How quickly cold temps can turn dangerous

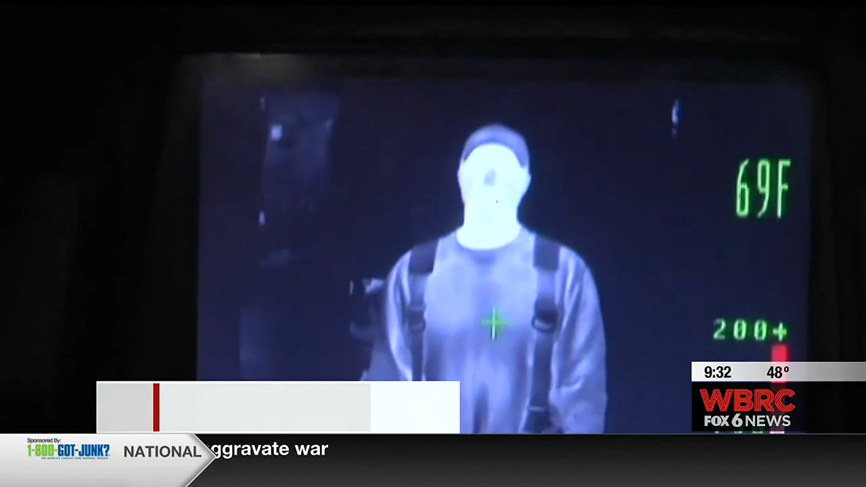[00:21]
A normal body temperature is 98.6 degrees, which shows up as this white light on this thermal imaging camera used by first responders.
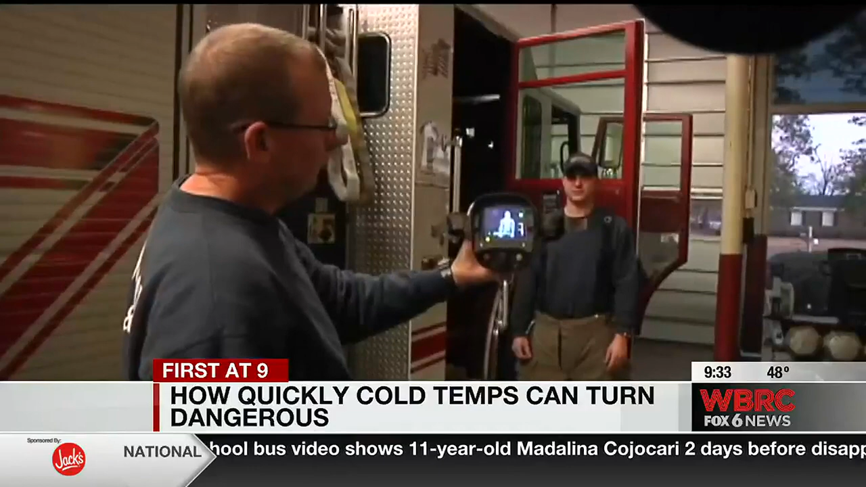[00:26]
Firefighters normally use it to find people in search and rescue scenarios.
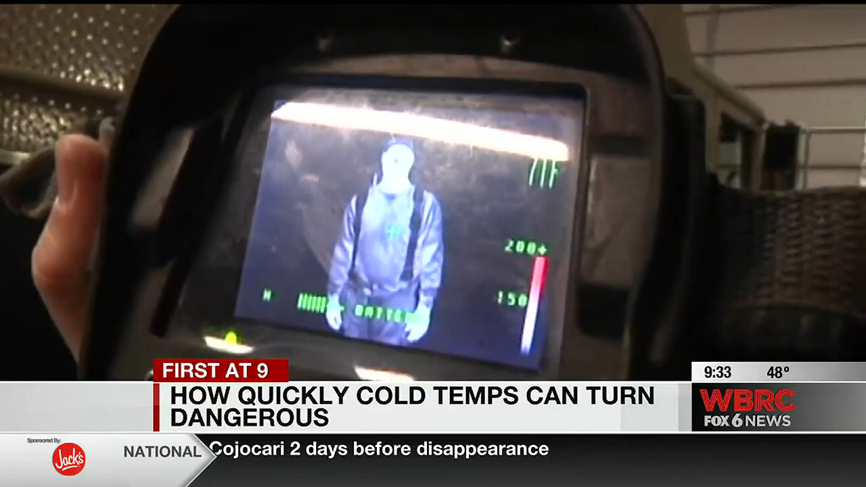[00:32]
Right now you're noticing the temperature difference between the skin and the outer layers of clothing.
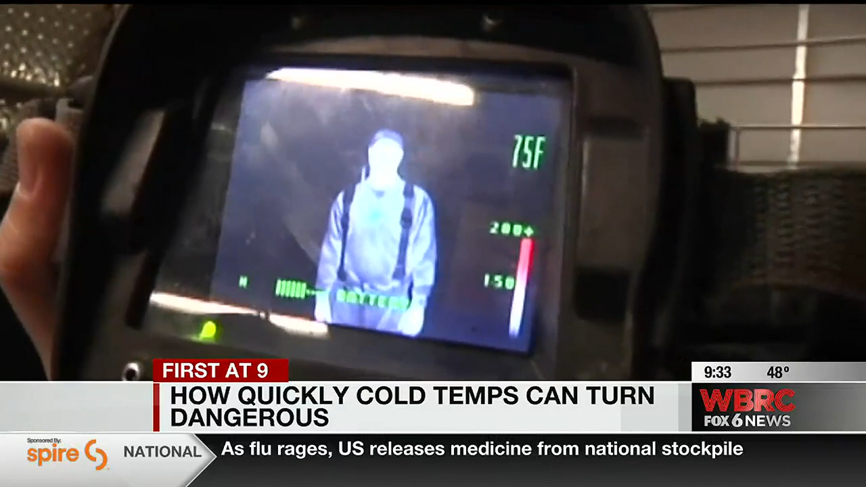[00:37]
On screen: spot 75°F
As you can see, the temperature change. A few years ago, Tuscaloosa firefighters let me try it out.
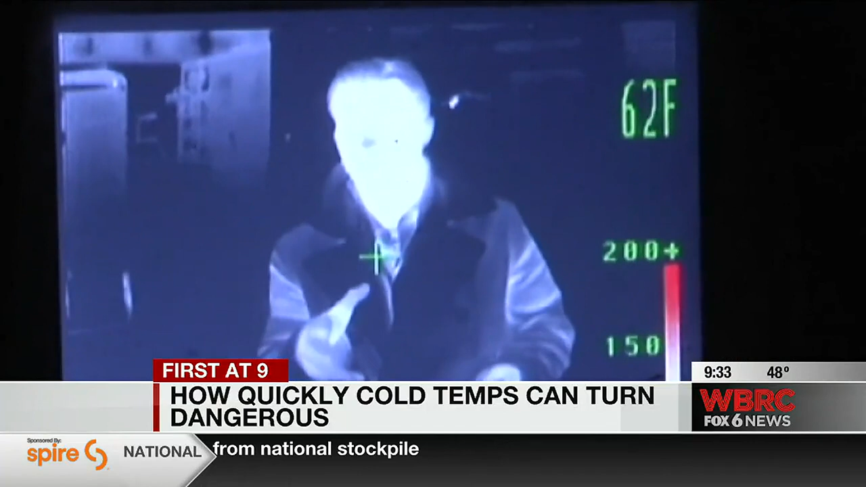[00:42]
On screen: spot 62°F
Now I want to show you how quickly your body can lose heat. You can see my face is pretty much all white right now. I stood outside in the cold for just a few minutes. And this is what less than five minutes out in this cold can do.
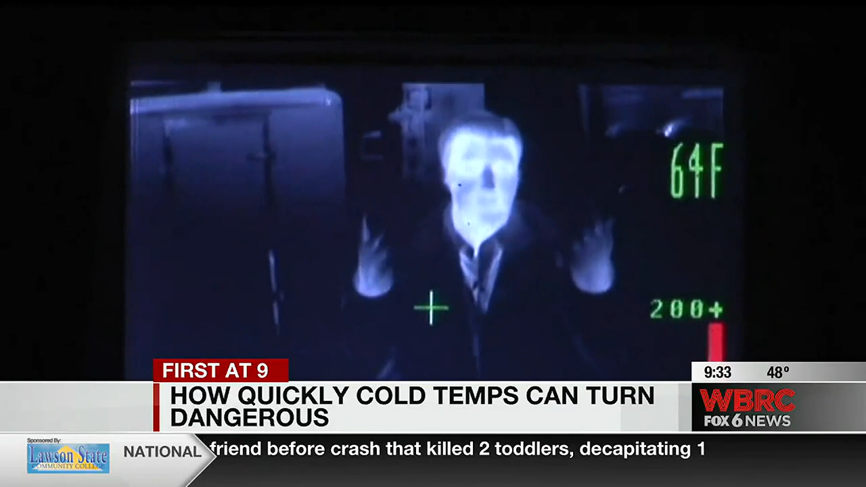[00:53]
On screen: spot 64°F
You can see my tips of my fingers have turned a dark blue color. And the longer you are out in this cold, the more you run the risk of something potentially serious happening. And take a look at my face, too.
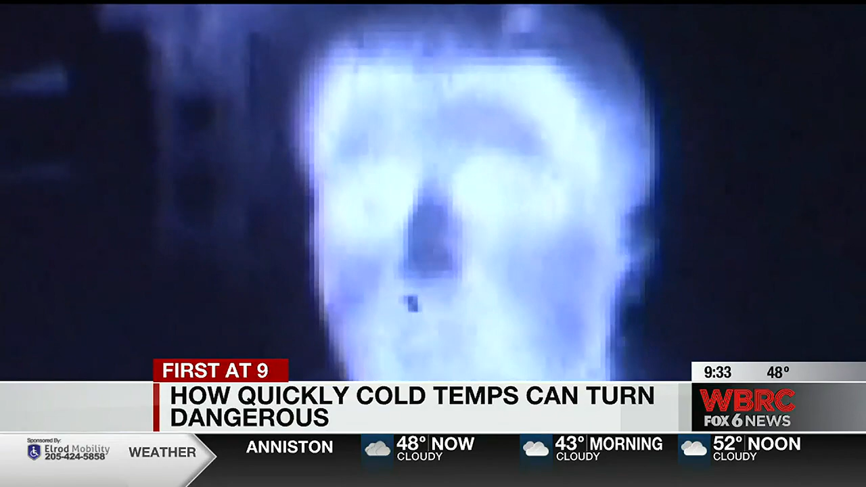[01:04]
You can see a dark color beginning to form there. You really want to do everything you can to keep your head, the core of your body warm, keep moving,